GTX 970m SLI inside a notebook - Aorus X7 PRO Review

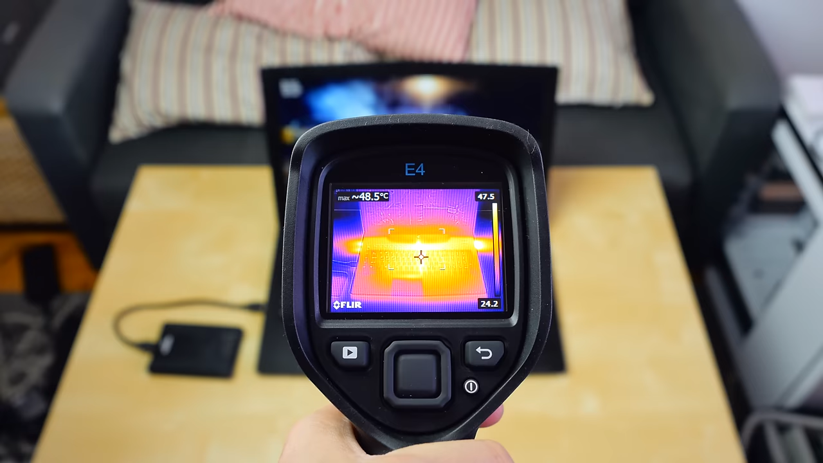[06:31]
On screen: max 48.5°C
Looking at infrared imagery of the keyboard surface there is not one particular hot spot around the hands and that's really good to see as all the exhaust exits through the back and the sides not spilling any heat to the areas you make contact with.
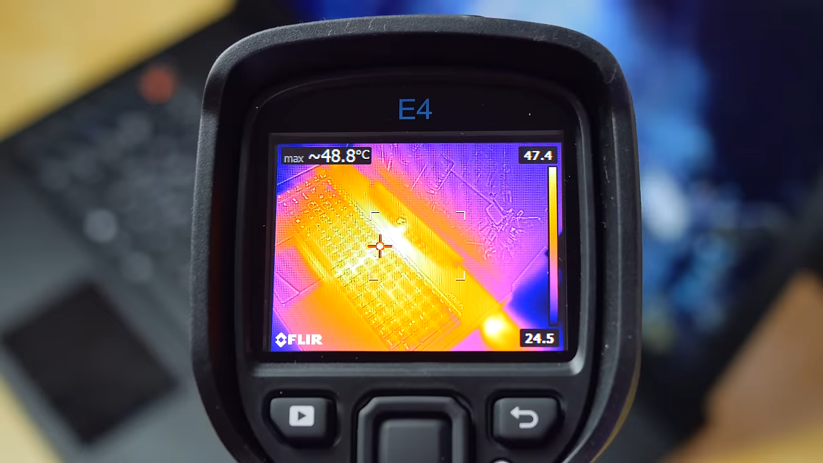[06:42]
On screen: max 48.8°C
There's that heat line in the middle as you can see but I never really felt that during gaming so I shouldn't worry.
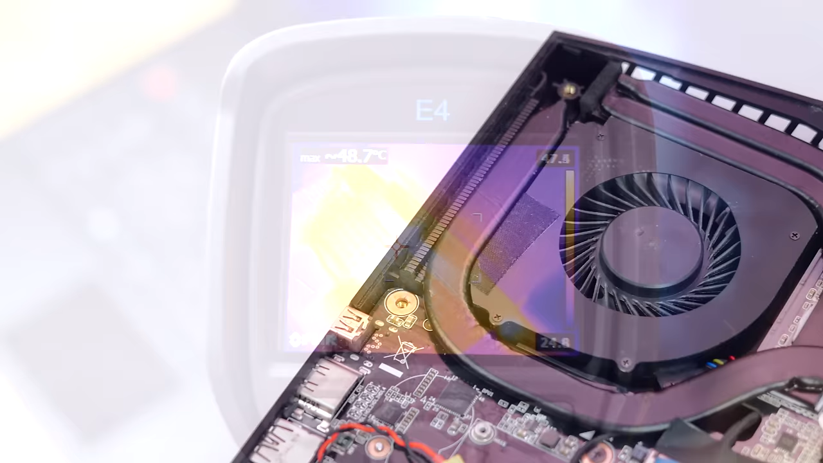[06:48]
It is impressive though what Aorus was able to achieve in such a thin chassis
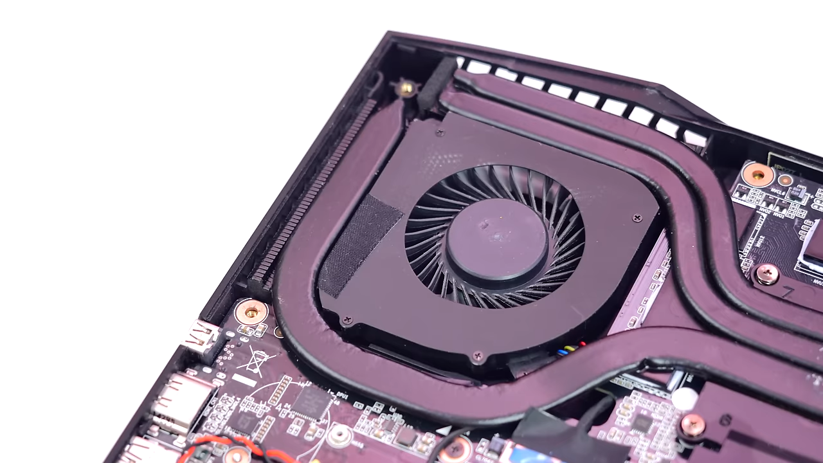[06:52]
and the dual fans inside that cool the GPUs
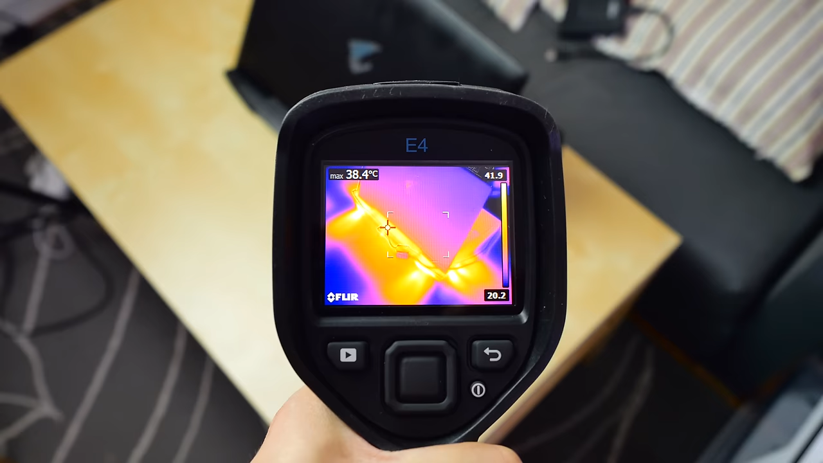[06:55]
On screen: max 38.4°C
fully utilize those exhaust vents and the heat signature around the back is important to point out as this is not a machine for your lab.
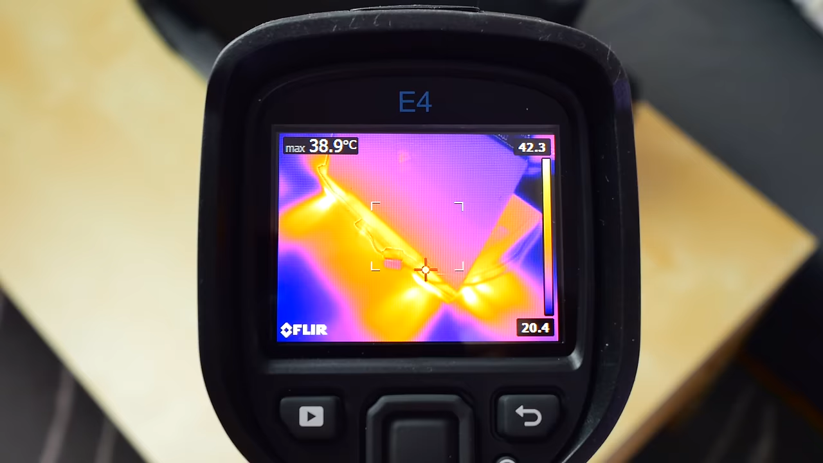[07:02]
On screen: max 38.9°C
The bottom gets so hot even during winter you wouldn't want this anywhere but a solid surface.